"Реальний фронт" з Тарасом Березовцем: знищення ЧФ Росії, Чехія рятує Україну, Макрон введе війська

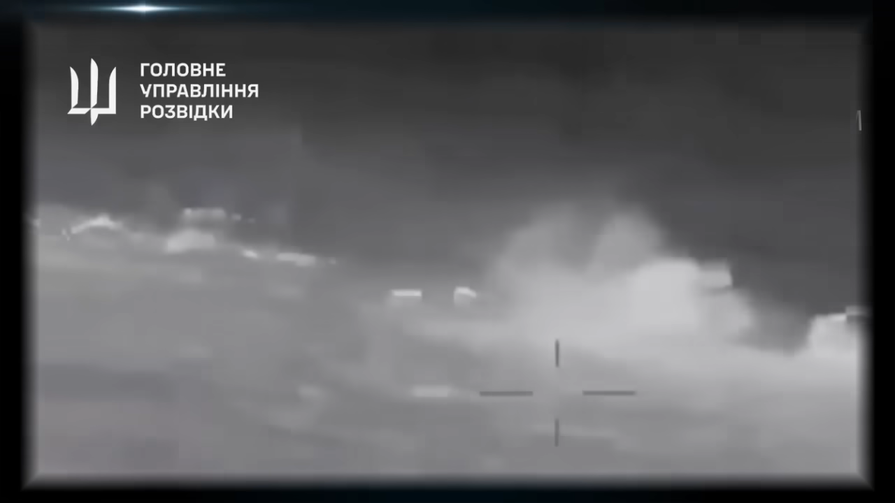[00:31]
Міністерство оборони знищили черговий російський військовий корабель. Цього разу ним став патрульний корабель Сергій Котов, який вже зазнавав руйнувань з боку ЗСУ, але тоді йому вдалося втекти.
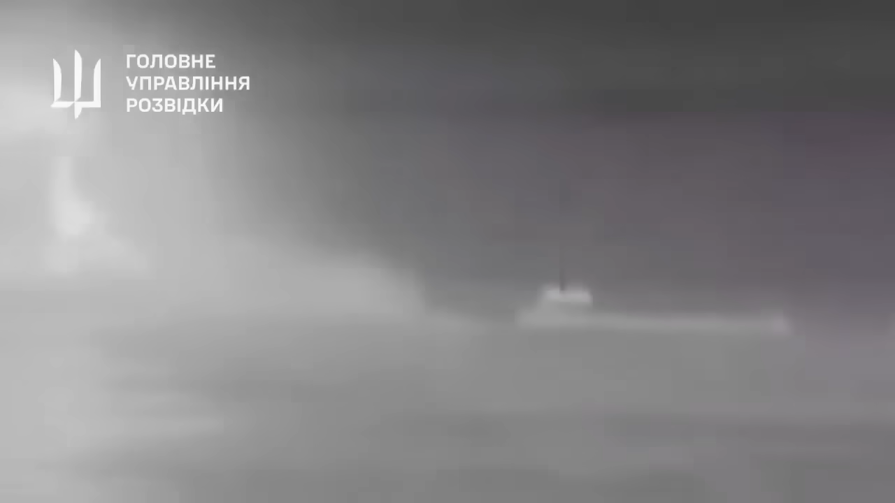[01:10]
патрульний корабель Чорноморського флоту РФ Сергій Котов.